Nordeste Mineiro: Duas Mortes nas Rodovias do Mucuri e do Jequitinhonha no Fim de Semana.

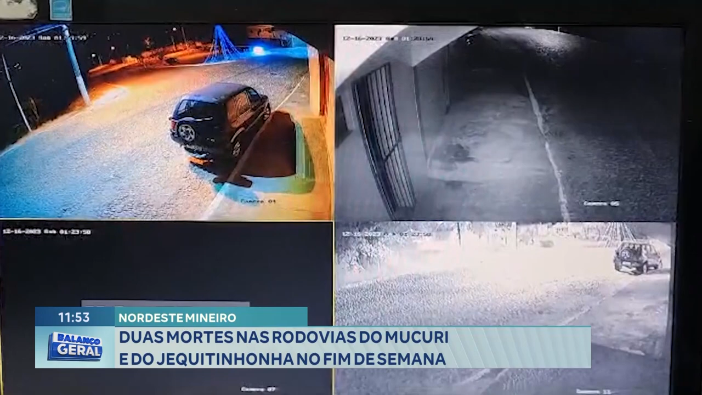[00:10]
E o veículo... É, vocês escreveram aqui que o veículo decolou. É uma figura de linguagem, mas parece que decola mesmo, olha lá. Olha lá.